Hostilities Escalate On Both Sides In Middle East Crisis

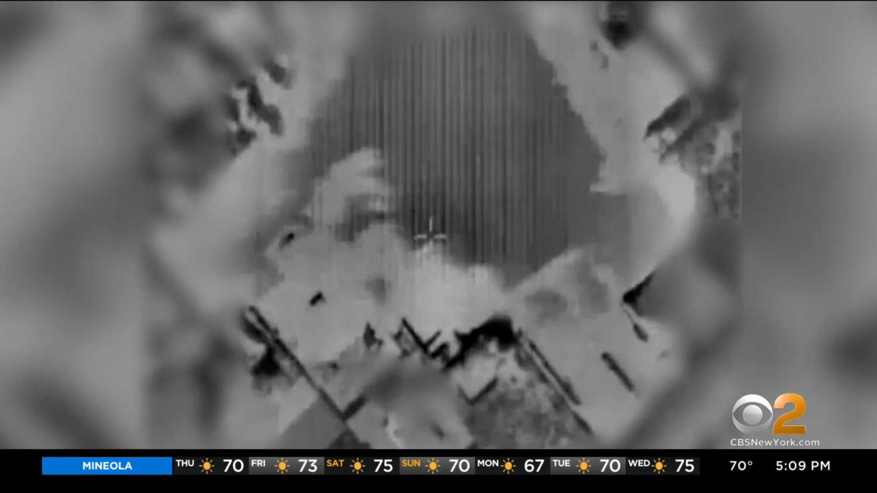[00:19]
The Israeli military released footage of what it says was a strike on Hamas intelligence headquarters with dozens of Hamas activists in the compound at the time.